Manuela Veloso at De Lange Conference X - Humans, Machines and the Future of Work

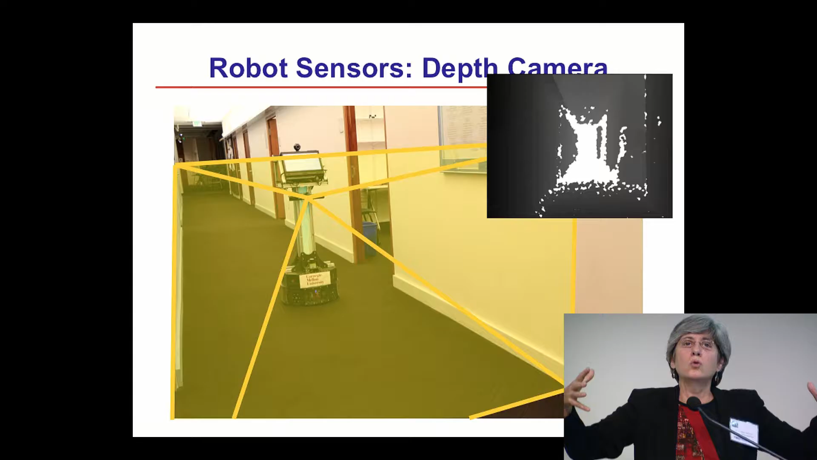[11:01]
you a 3d view of the of the the the the of the space in front of it with a particular angle not 270 degrees like the laser but just 60 degrees but it takes everything around and provides a big point cloud of obstacles and this is the representation that just for visualization purposes it's a huge kind of like data structure with every single point tells at which distance the obstacles are okay so the challenge from an AI point of view is now taking the input from these sensors these two kind of like weird kind of like sensors that only tell you distance to obstacles just distance
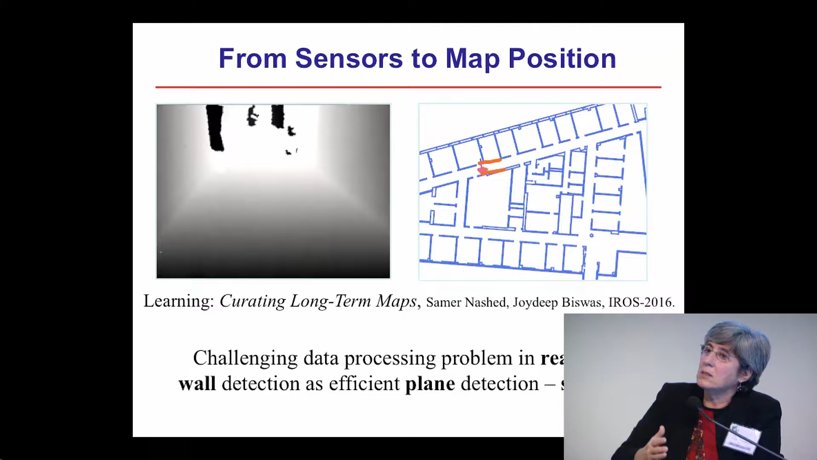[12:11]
the end of the corridor you know if you go through doors so it's only detecting walls to detect where it is so I'm going to go through a very fast the algorithm of detecting these walls because from a computer science point of view an AI point of view it's a challenge to make robots move in real time because of the computation that's needed for these sensors so it's not about like having the robot at night look at the images figure out what the walls are the robot
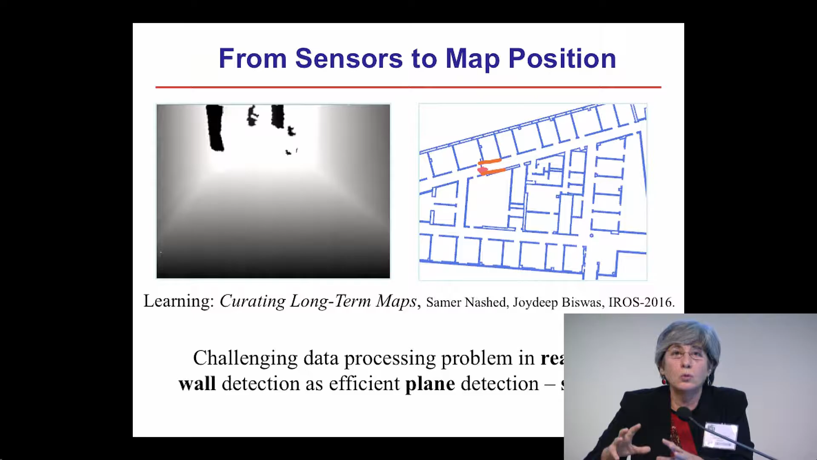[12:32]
moves with a person and as it moves it needs to do it efficiently so I mentioned the hardware problem which is underlying a lot of robotics and now I mentioned to you the real-time problem how
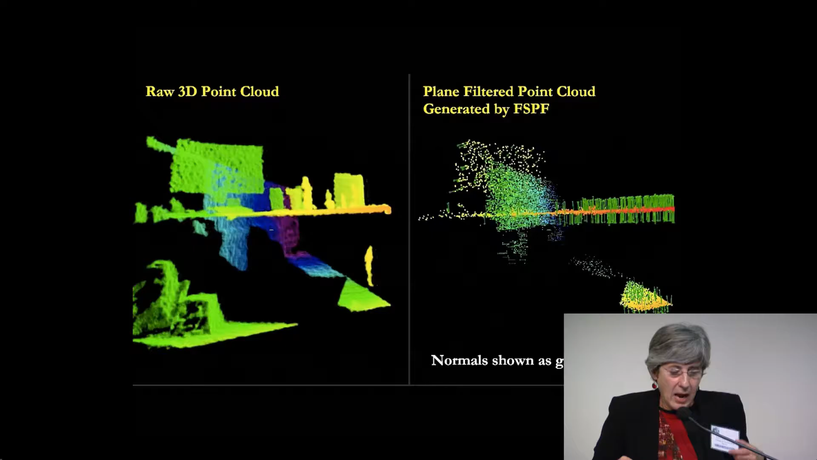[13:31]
and then it does this repetitive repeats it and while the points are all
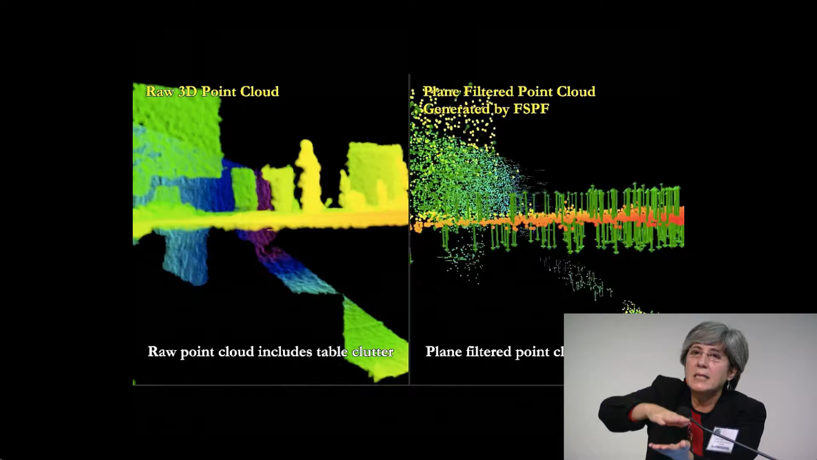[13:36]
with the same normal it decides that they are all in the same plane and
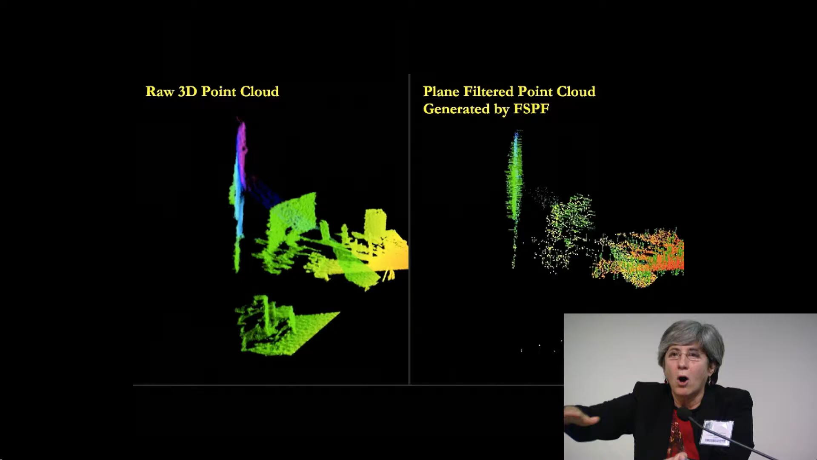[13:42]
here is an example of this algorithm running on a depth image that finds
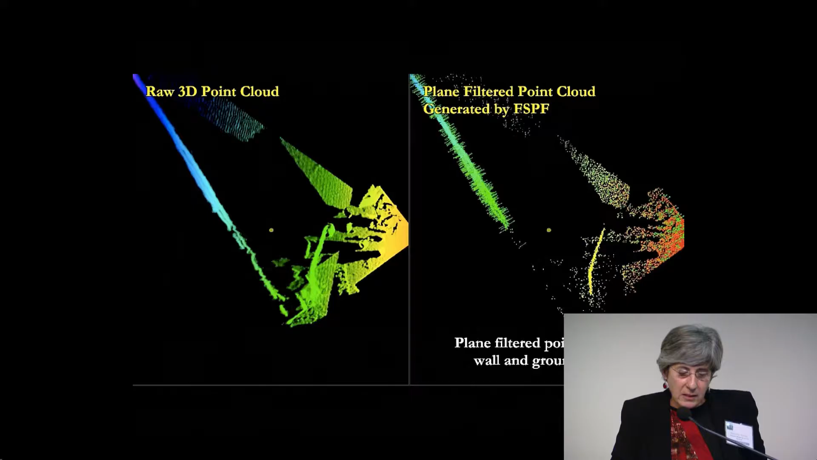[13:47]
the planar surfaces in the image and knows where are
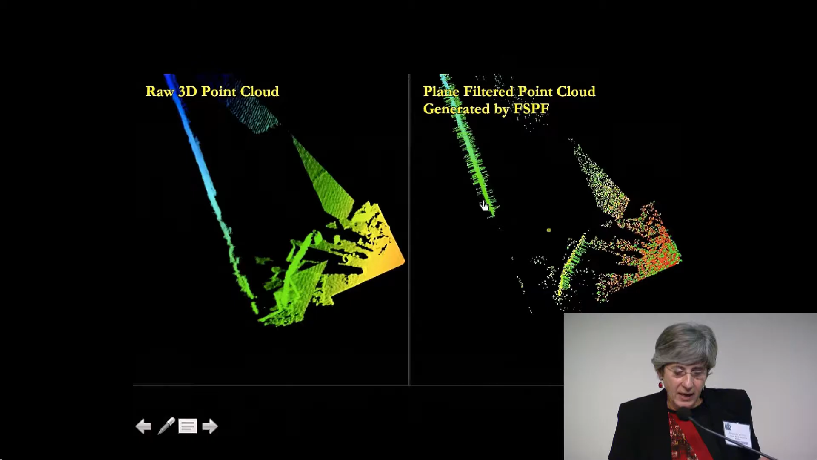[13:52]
the planar surfaces with respect to the robot in this image and this
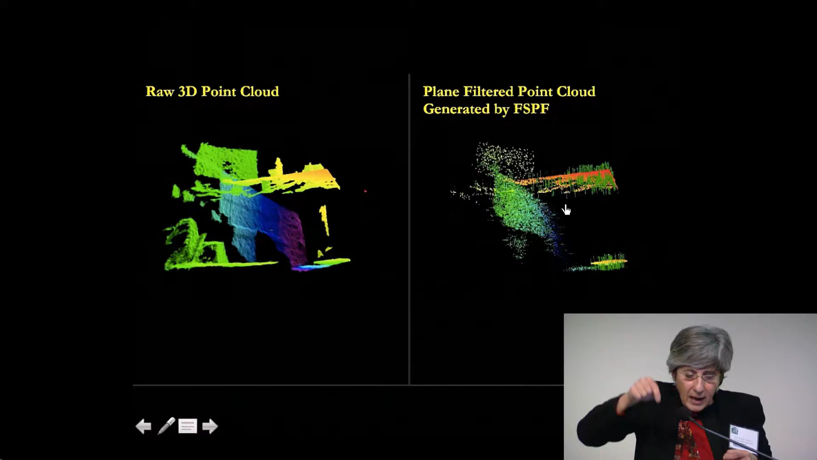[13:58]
is our planar surfaces of a particular size so here is like at the top of the
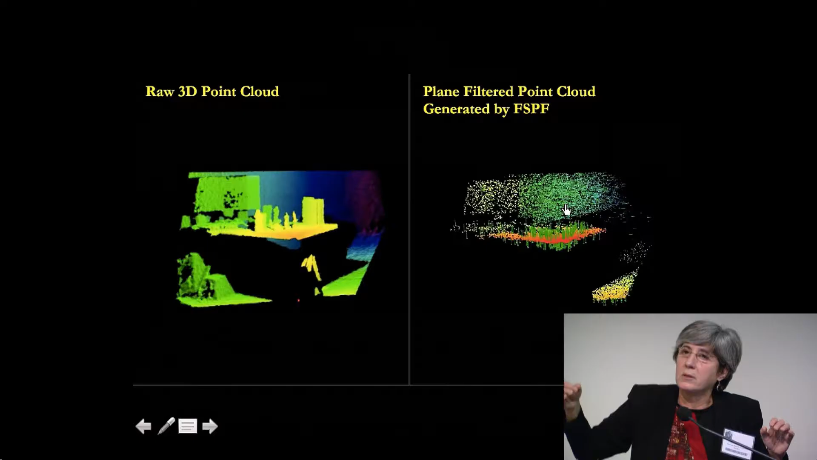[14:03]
desk being detected and eventually the monitor being detected you see them here and these little kind of like things that you see is a visualization of this computation of the normals on that image so even if it's even if it may look to you very technical it doesn't matter it's for you just to understand that for AI to process enormous
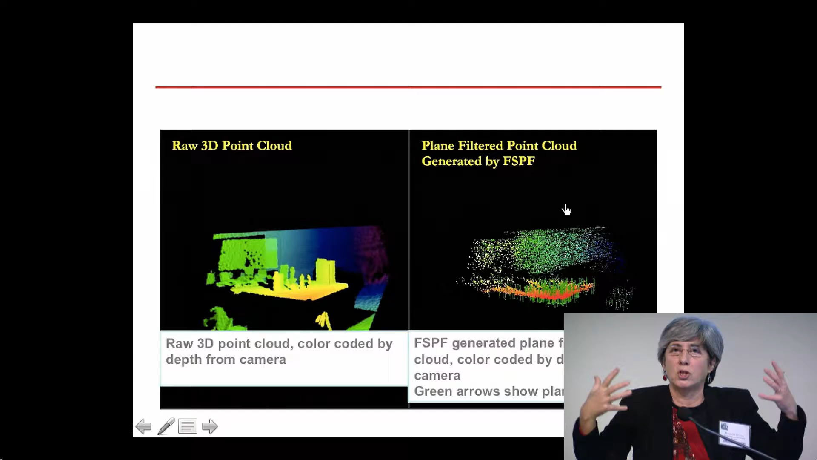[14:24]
amounts of information and in particular robots in real time we have to have
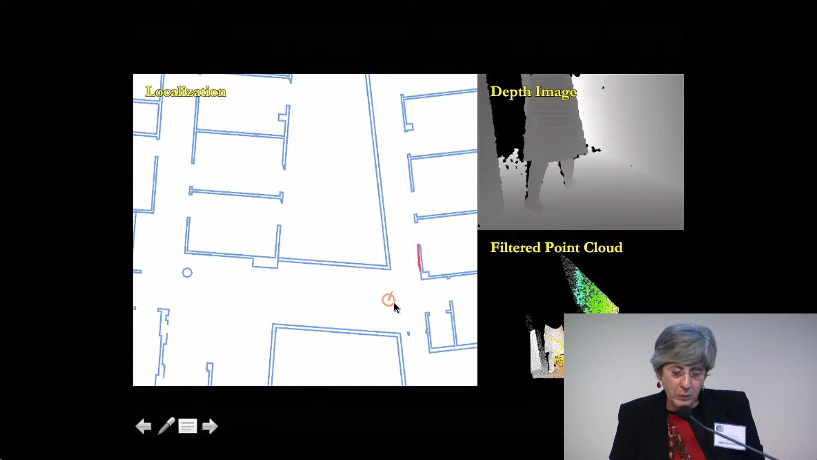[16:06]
a plane shows up on the left at some distance and the robot is now more convinced that it
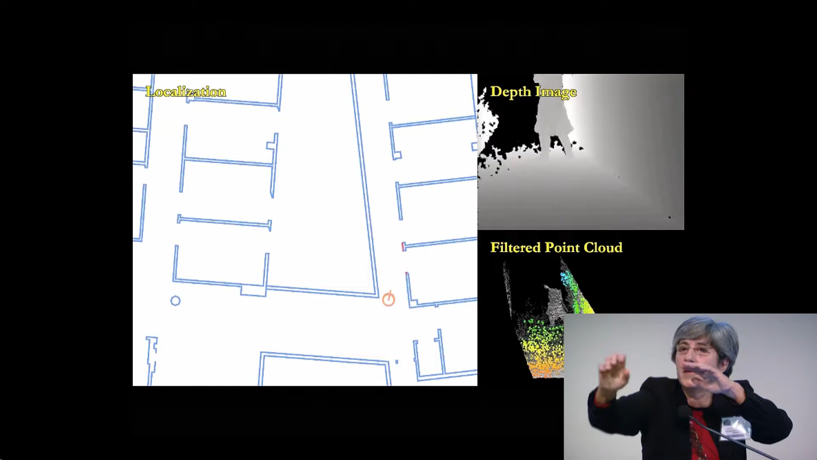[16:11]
is at this point in the map and when it sees this corner the uncertainty completely
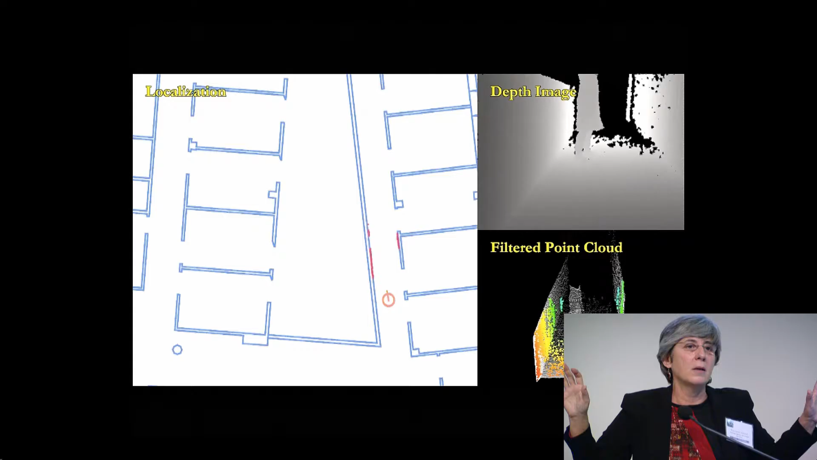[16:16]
reduces the robot knows exactly where it is because it saw that corner at 2